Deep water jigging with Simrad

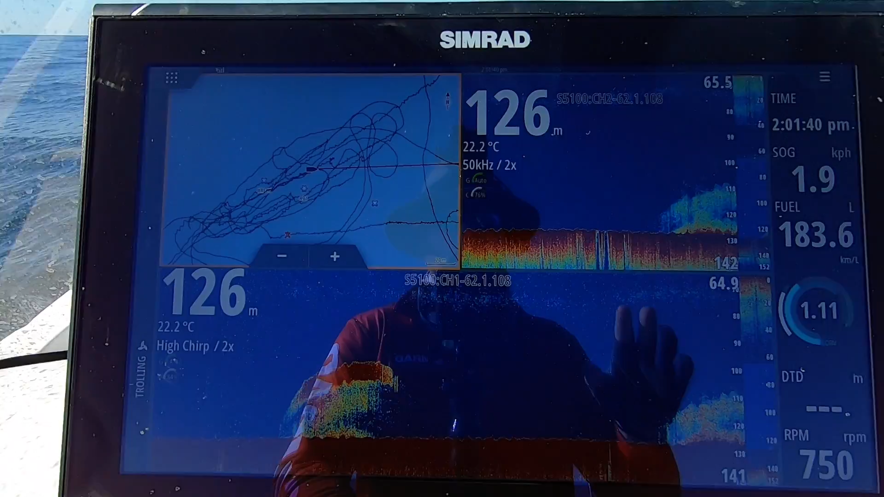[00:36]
On screen: depth 126 m, water 22.2°C
Now having that S5100 in the system means I can run both my high and low frequency at the same time. So I've got my 50 kilohertz here and I've got my high chirp here just as we come on to that patch of structure that I want to fish.
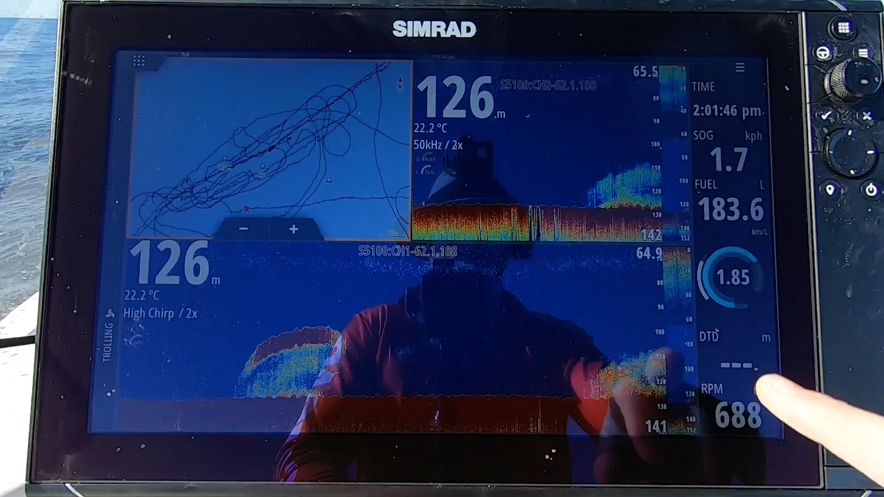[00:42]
On screen: depth 126 m, water 22.2°C
It's actually a wreck in 130 meters of water.